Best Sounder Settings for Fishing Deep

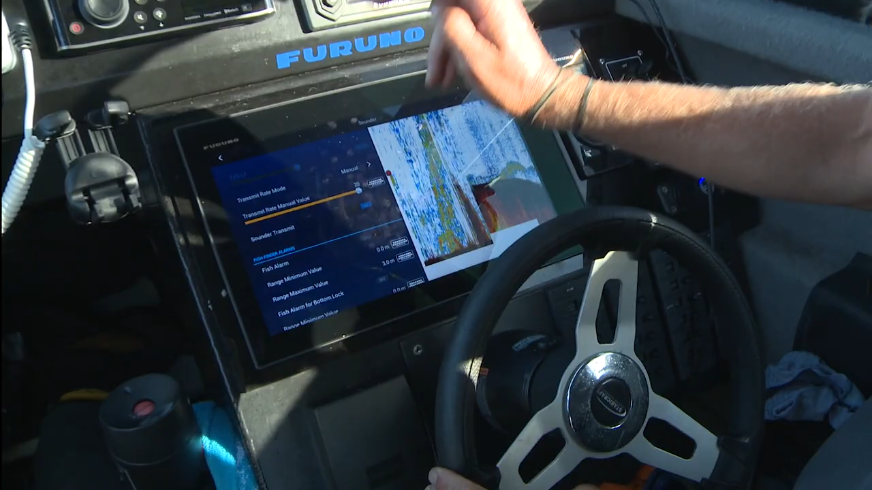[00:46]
A little bit more battery power, but you know you're pumping the maximum amount of beams down, so you're getting the maximum amount of data back.
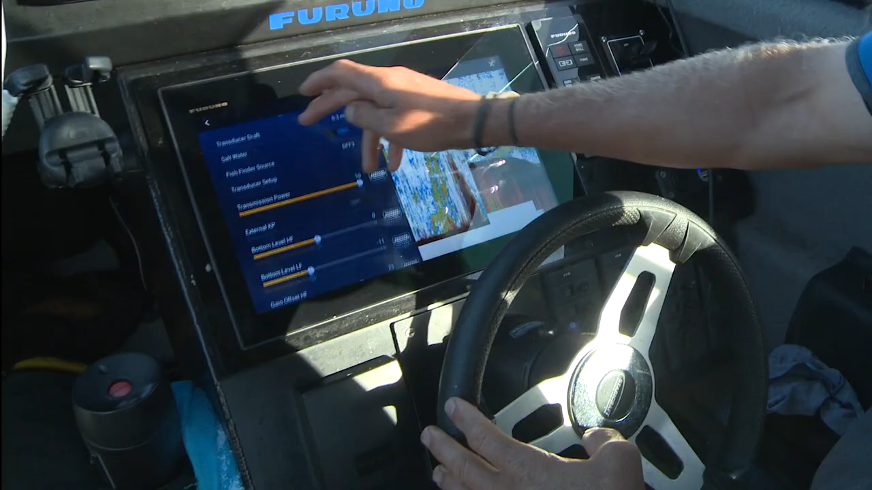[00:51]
Transmission power also cranked up to 10. Now, the gain offsets.
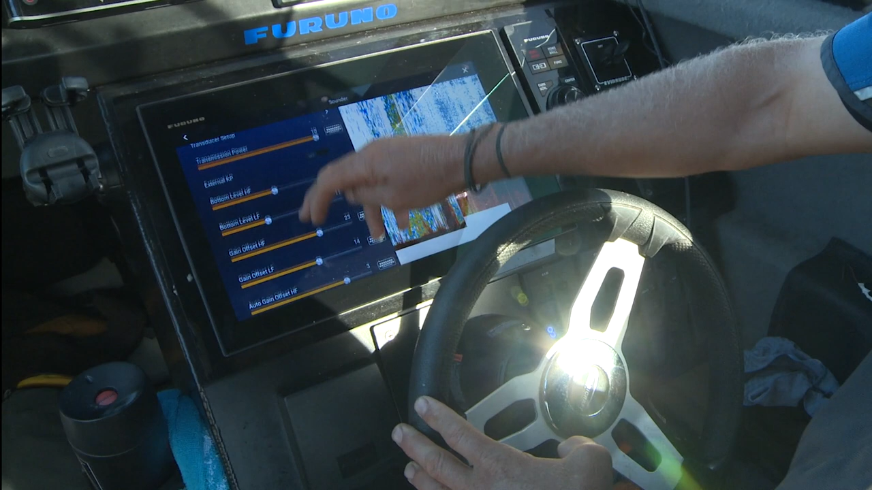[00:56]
So I can adjust the offset up and down.
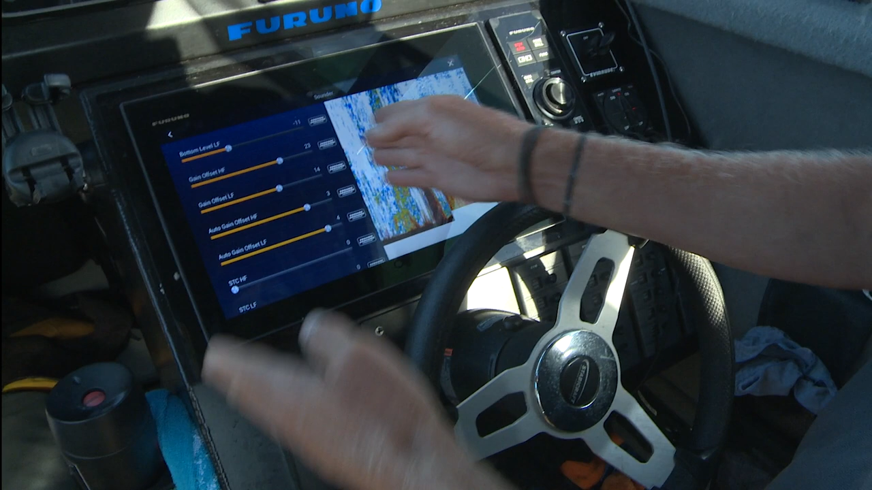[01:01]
So when I adjust my gain, it just puts more weighting either way. I'm in auto at the moment, so my auto gain on low frequency, I've got cranked right up to plus four.
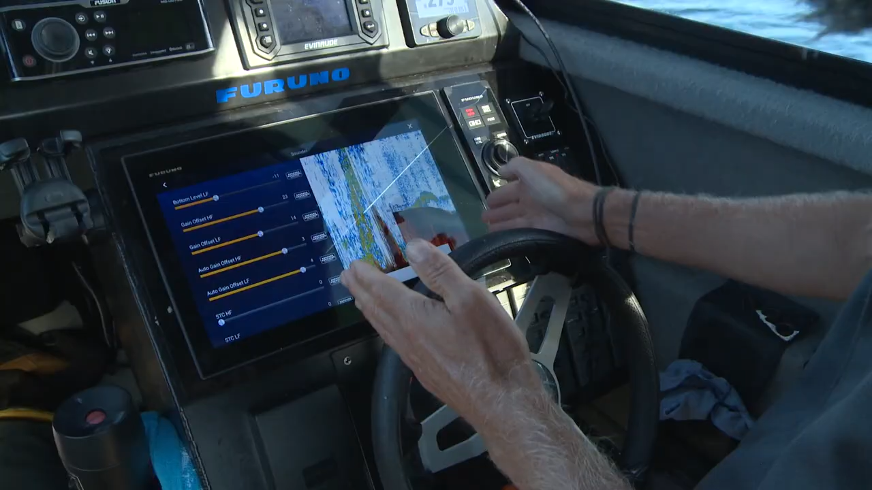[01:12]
So if you're on manual, you've got to constantly be adjusting your gain, which is fine.
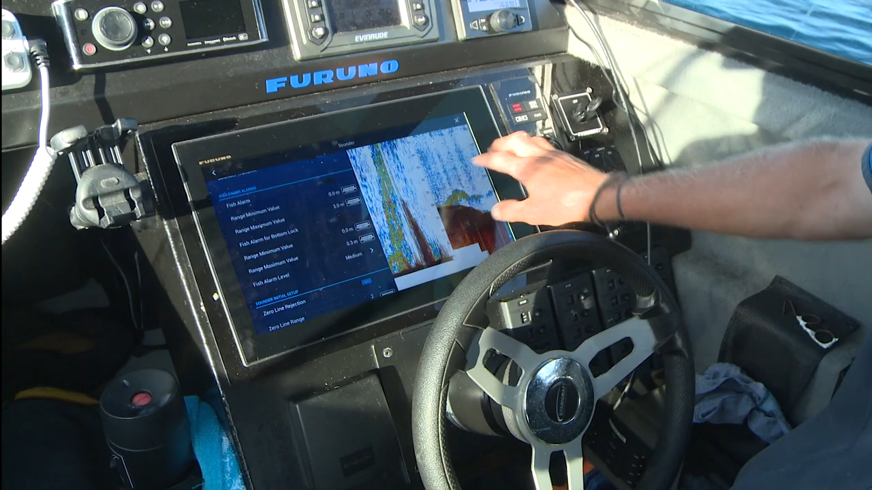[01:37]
But I can see a large shoal of fish just on the edge here.
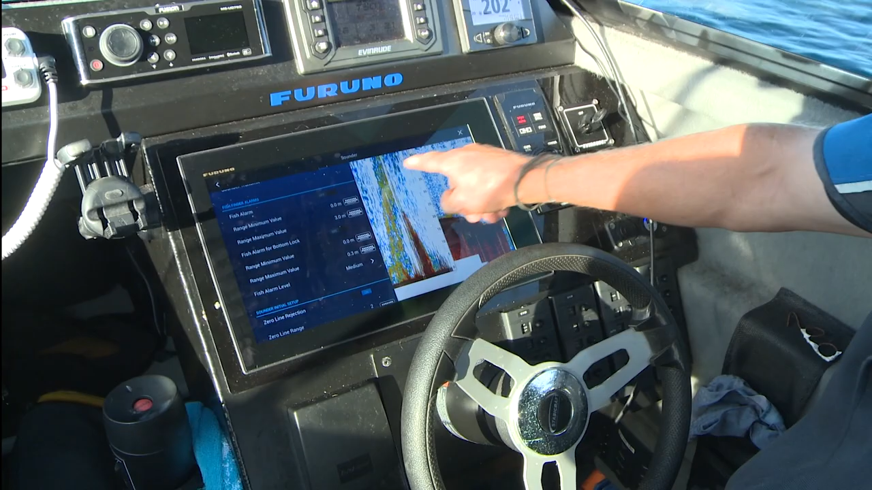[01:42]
And on the bottom lock, which gives me more details, I've got that set to look at the bottom 50 meters of water.
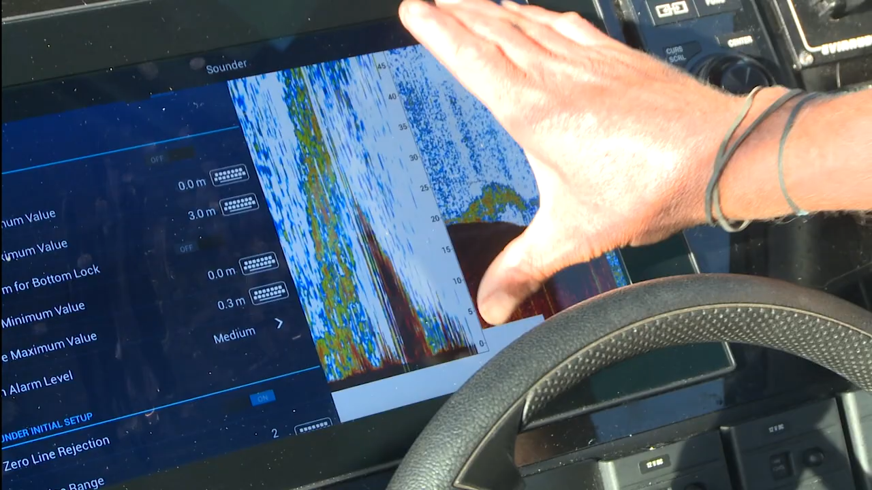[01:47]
There's a nice dark patch right there. So we've also got frequency adjust.
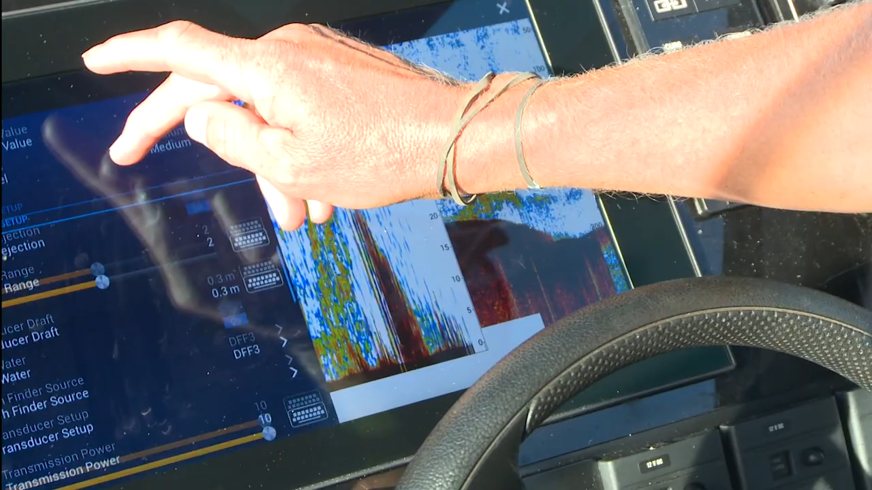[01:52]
Now, I can adjust the frequency that my two transducers are firing out.
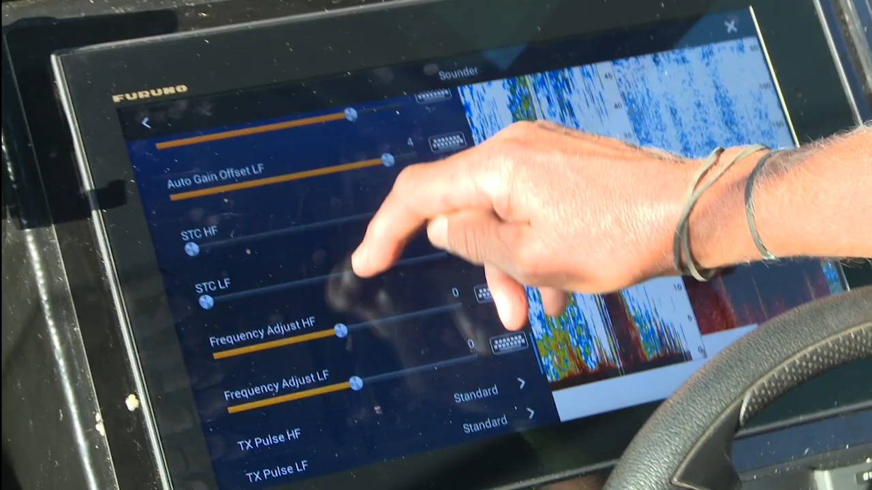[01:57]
So at the moment, when it's in the middle, it's at 38 kilohertz.
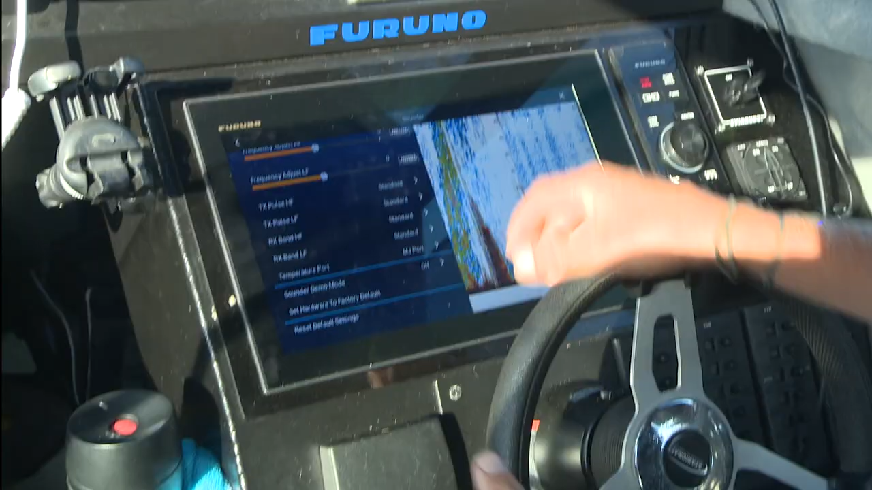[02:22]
We've also got our pulse length as well.
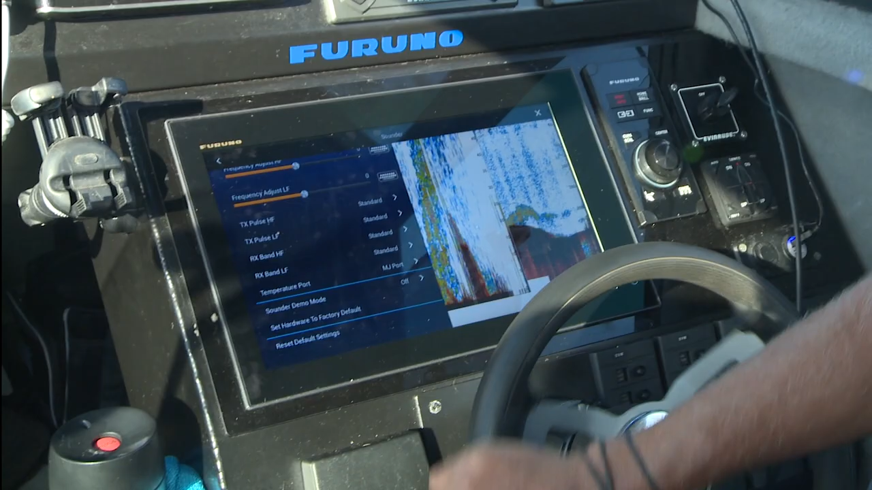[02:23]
So there's lots of settings you can change.
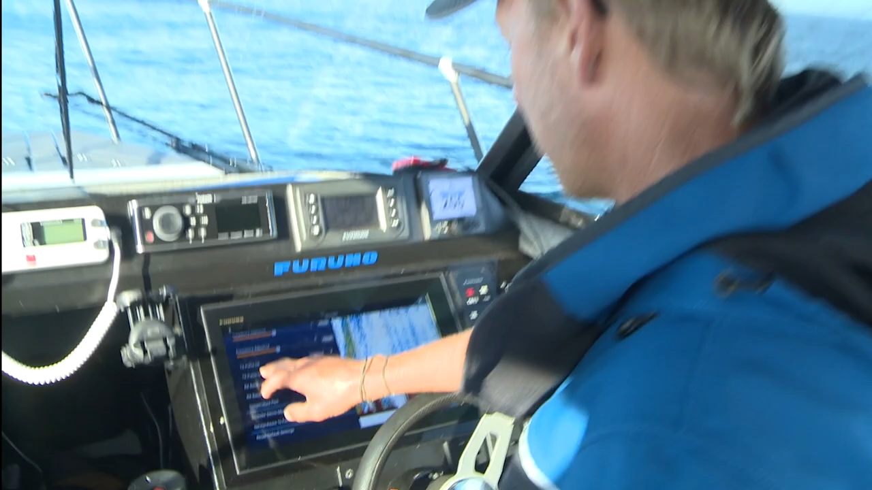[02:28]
Basically, my transmission pulse, I can choose short one, short two, standard, or long.
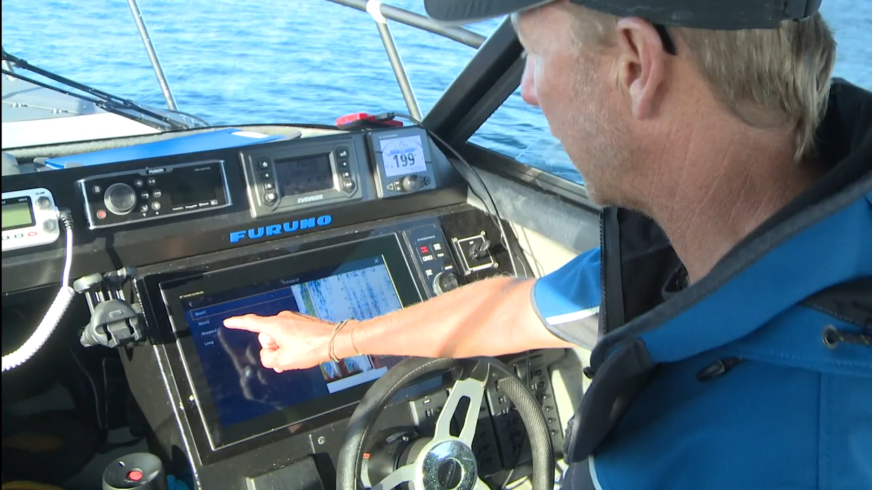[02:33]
Now, basically, the shorter the pulse, the more of them going down. So the higher the definition. But also, the less effective they are at traveling through deep water.
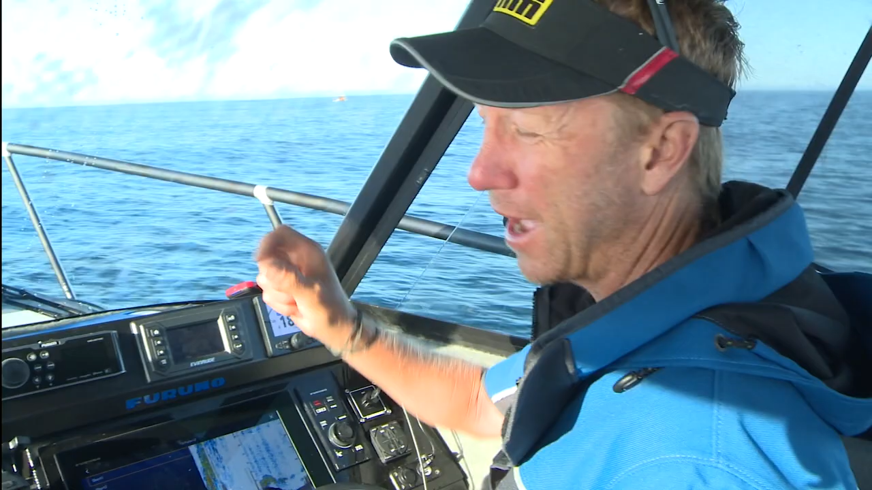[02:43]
So I've just got it set to standard. And I'm getting a really clear picture in this depth of water here at the moment. Now, if I come back to the main menu, you'll see the setup that I've got on the screen here.
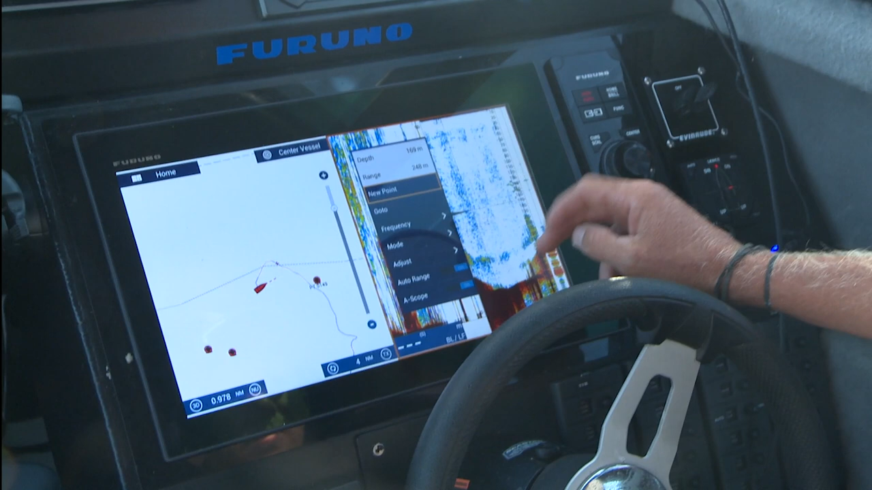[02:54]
Now, you'll see here I've got it on bottom lock. Now, this displays my full water column on the right-hand side.
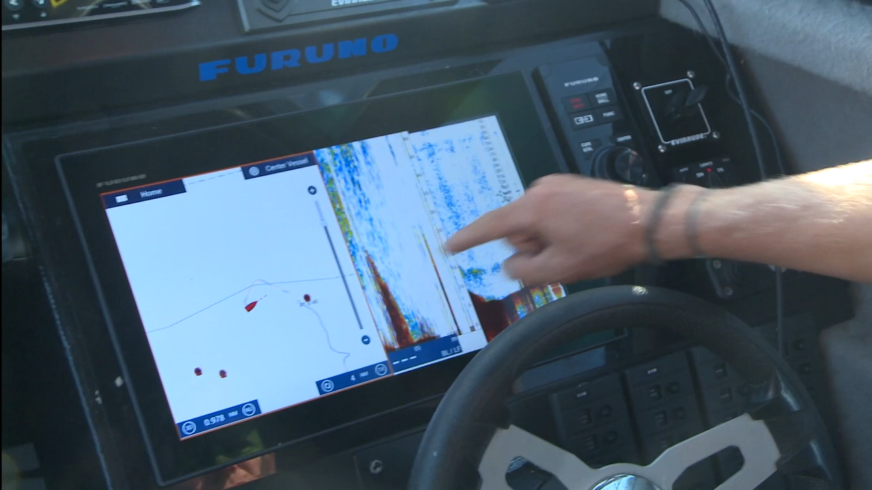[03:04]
On the left-hand side, it gives me a snapshot of 50 meters. Now, I can adjust what my bottom lock looks at. But I like to look at the bottom 50 meters when I'm out here looking for Blue Nose and Harpuka.
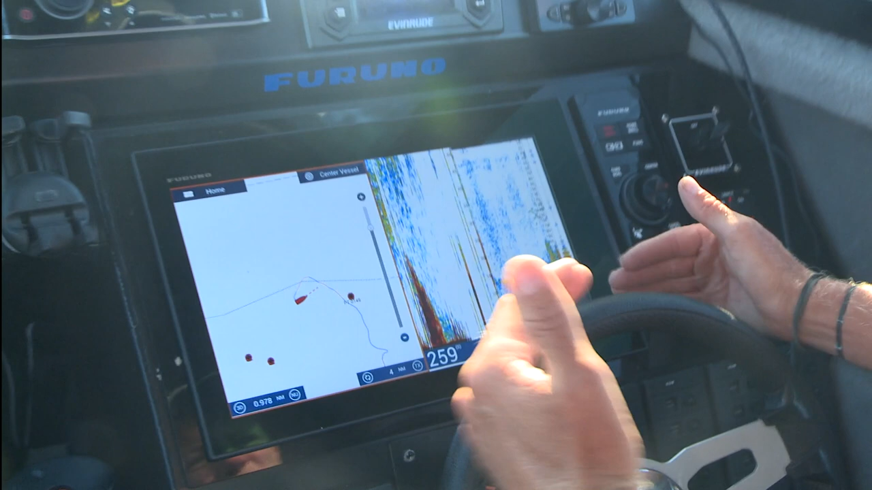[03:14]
Because sometimes, they can be well up off the bottom.
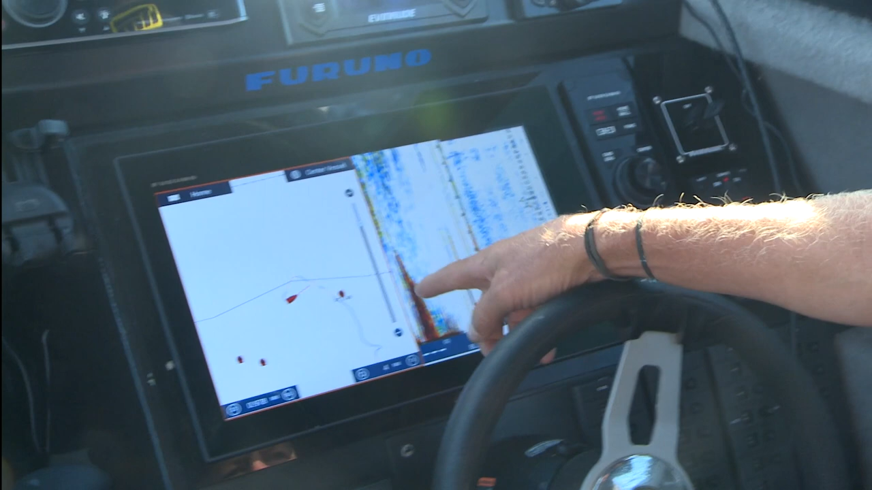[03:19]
And just as I'm coming around here, you can see on the bottom. In fact, we can wind back through the history here. Now, this here corresponds, and this is where the bottom lock sort of paid off for me.